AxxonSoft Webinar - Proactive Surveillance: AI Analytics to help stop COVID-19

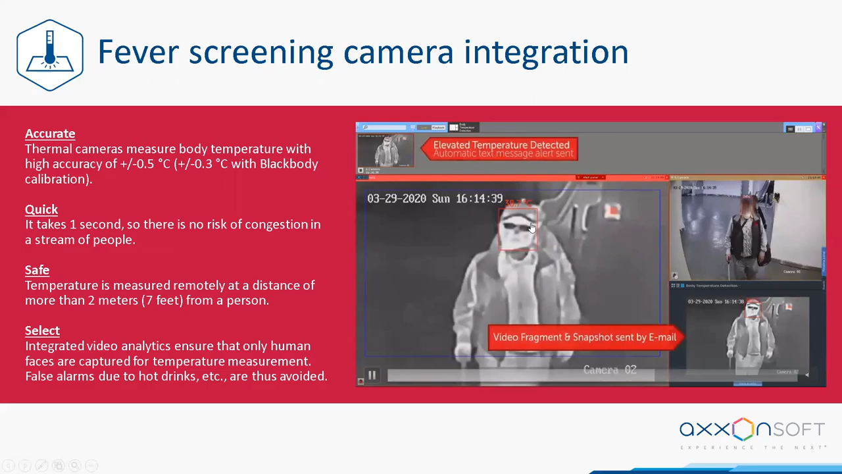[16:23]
The integration with fever screen cameras allows us to achieve accurate rates, uh, for body temperature reads. Uh, we can actually detect faces as well as temperatures, uh, from a single camera. And, uh, we, we, within the same interface, you've got, um, a very intuitive using, uh, intuitive,